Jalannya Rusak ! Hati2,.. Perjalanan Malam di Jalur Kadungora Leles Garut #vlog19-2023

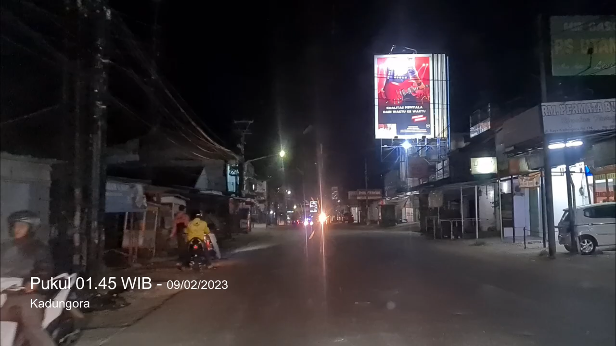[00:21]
perjalanan malam. Assalamualaikum warahmatullahi wabarakatuh. Sepulang dari stasiun Leles tadi, kancing dan lain sebagainya, ini di sekitar Kedungora.
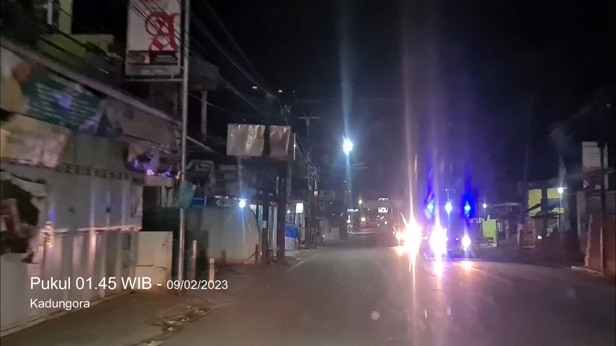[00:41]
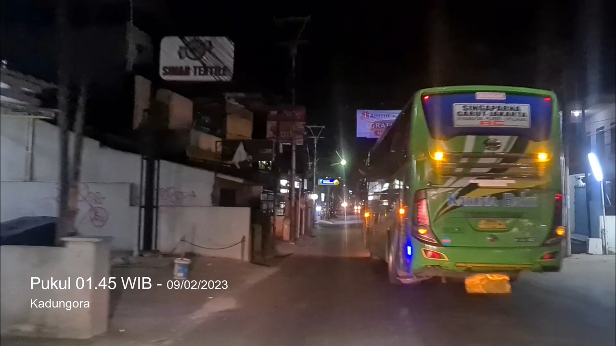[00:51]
Garut Jakarta baru masuk tadi Kedungora.
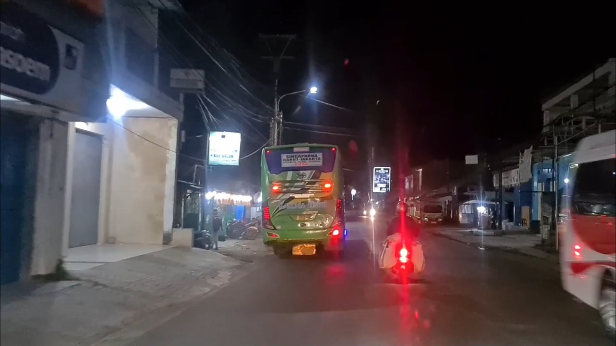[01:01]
Aku sering ya bro. Kumaha ieu teh
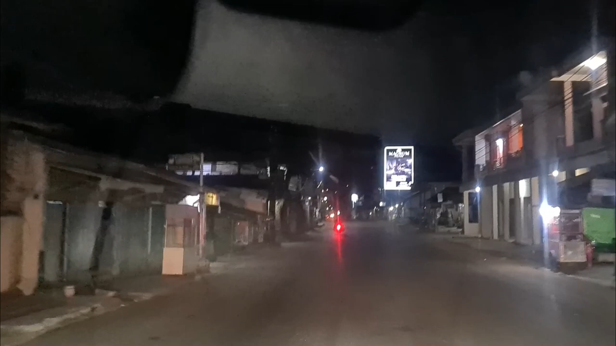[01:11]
karunia bakti ngebut tapi mau berhenti. Sepi ya malam-malam nih. Aduh ngorak. Udah hampir jam 2 pagi. Koramil Kedungora Asep Strawberry. Ngajak ngaktifin kamera biar gak ngantuk.
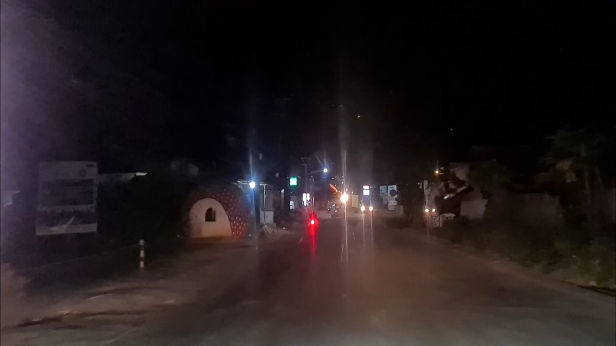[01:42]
Nah, setelah Asep Strawberry, jalannya rusak di sini. Hati-hati.
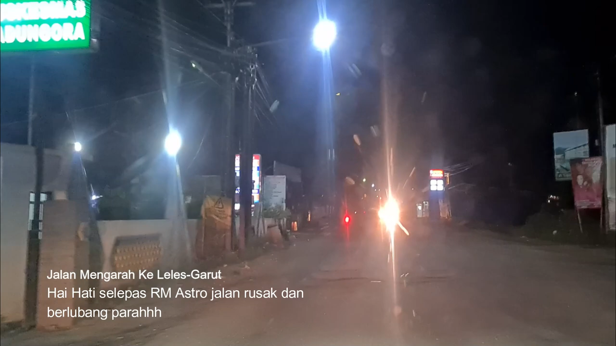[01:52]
Siang bakal terjadi perlambatan kendaraan yang menyebabkan kemacetan tentunya. Yang mau ke arah Bandung dari Garut setelah Leles sebelum Kedungora, hati-hati. Ini udah hampir 1 bulan lebih. Ya, 1 bulan lebih.